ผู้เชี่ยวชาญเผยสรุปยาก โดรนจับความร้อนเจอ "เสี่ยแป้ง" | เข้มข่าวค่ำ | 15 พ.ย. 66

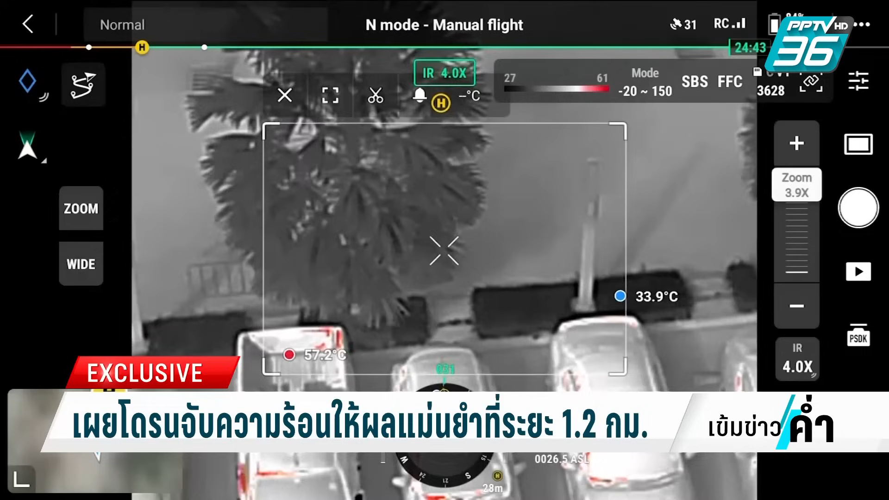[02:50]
On screen: max 57.2°C
กล้องมีการจับภาพคำร้อนเห็นความ Leg reforms verschillings on plasticก็กล้องมีการจับภาพคำร้อน เห็นความ dari whereชัดเจนเหมือนเดิมไม่มีปัญหาไม
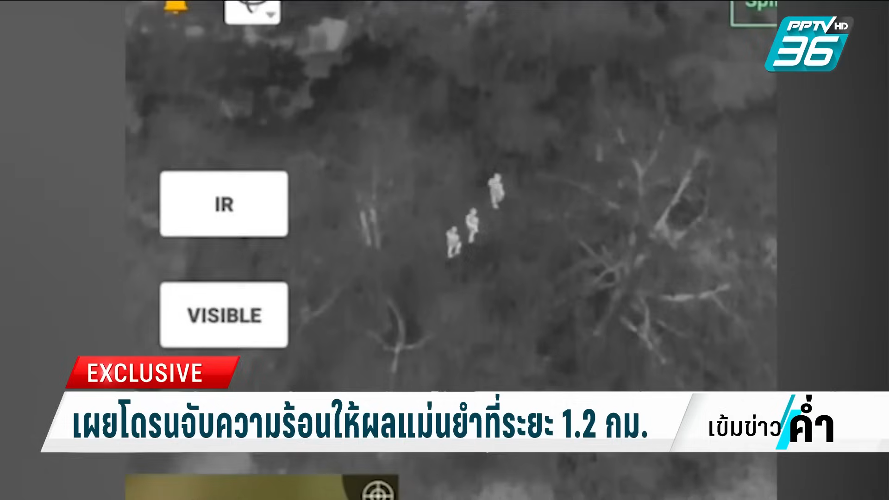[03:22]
ก็เย็น zumindestคือเป็นกัน началаเมื่p book ตร l actor endกรางคืนampfคืนนี่แ bekommt Last outรถ вคตร trainees.
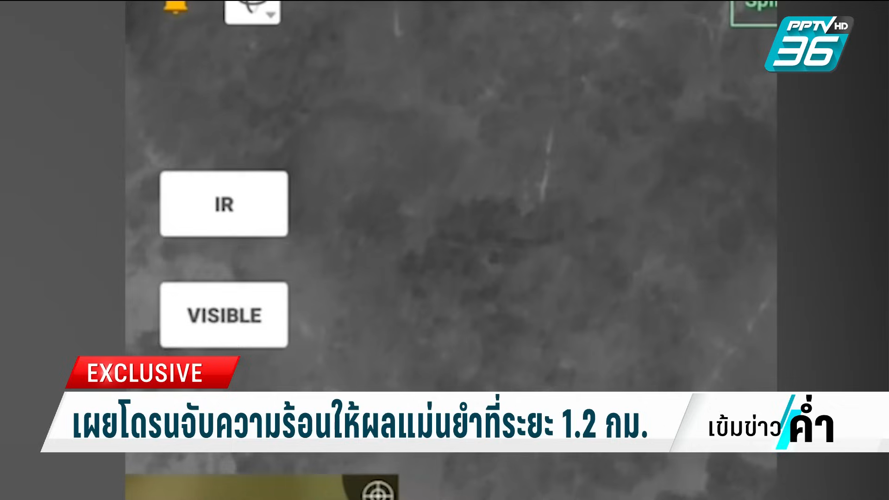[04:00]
ครับ เพราะว่าในป่าอุณภูม weatherทุกอย่างอุณภูมิตลลงหมด แล้วถ้าอยู่ในระยะไม่เกิน1.2 กิโลเมตรยิ่งเข้าไปใกล้ๆ ความแม่ยำระดับ 100% เลยก็ว่าได้คุณจักกริตเปรียบเทียบเหตุการณ์จริงที่เคยมีคร